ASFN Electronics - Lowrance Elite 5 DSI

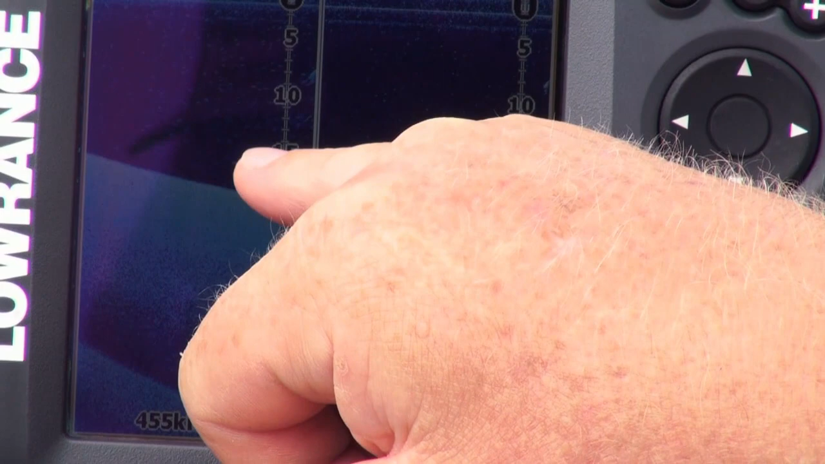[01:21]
there is your tennis ball there or representative of
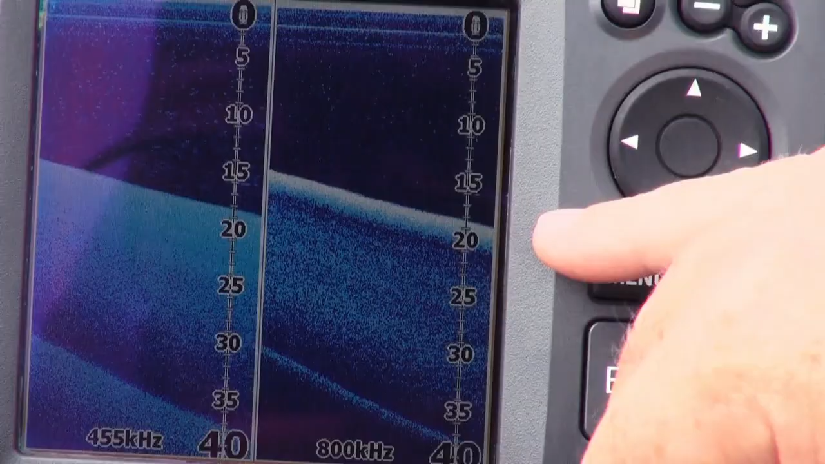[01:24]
a fish and on the 800 kilohertz of being a little bit tighter it's a tiny little dot there we're going over the brush pile
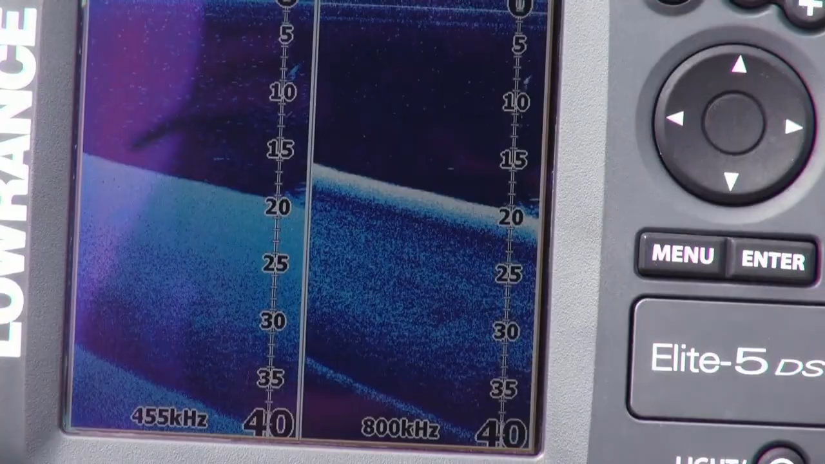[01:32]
now
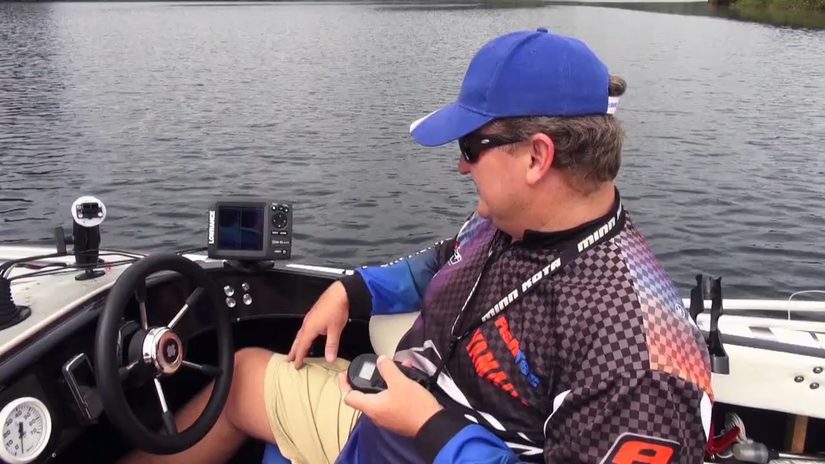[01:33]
look at the clarity on the elite 5 DSI on the 800
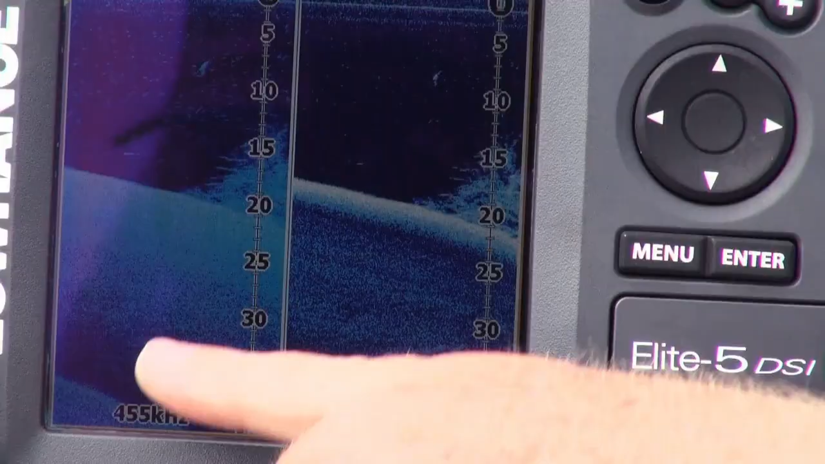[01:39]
kilohertz when it comes to the brush pile
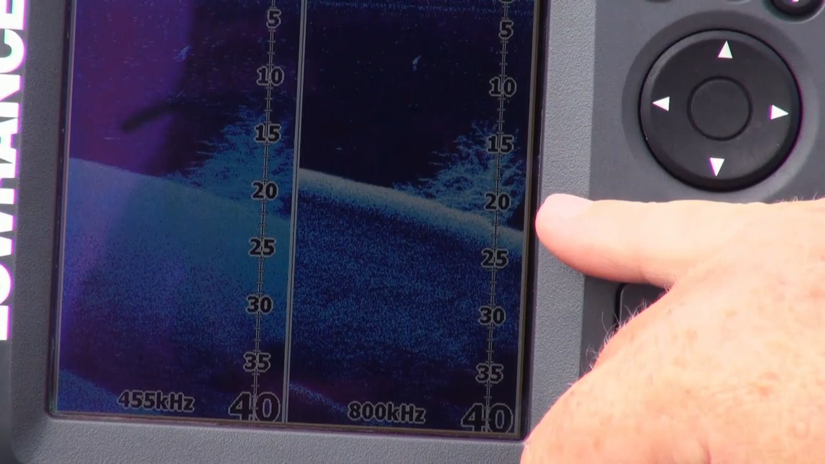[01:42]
just about every branch is visible we're looking for the thermocline the 455 kilohertz
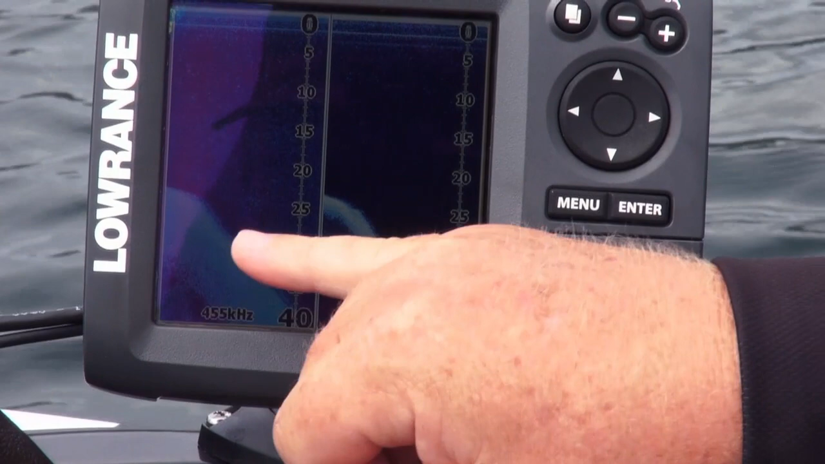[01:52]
a little bit wider not as clear but you can still make out a thermocline but look at the 800 kilohertz it marks it perfectly well today
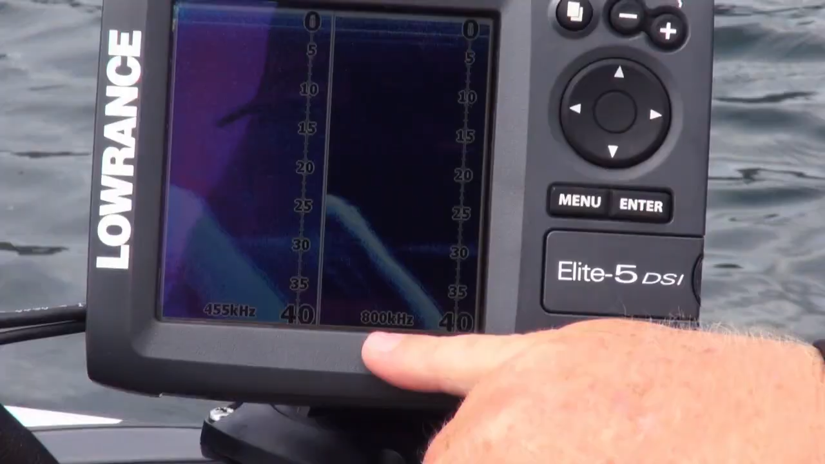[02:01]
it's at 30 feet
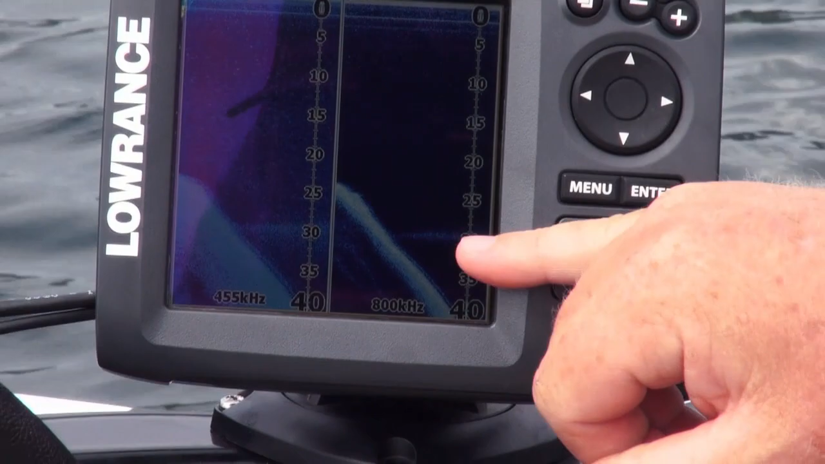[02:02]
so these two frequencies with the color unit with the elite 5 DSI is a phenomenal fish finding but mainly cover and structure finding tool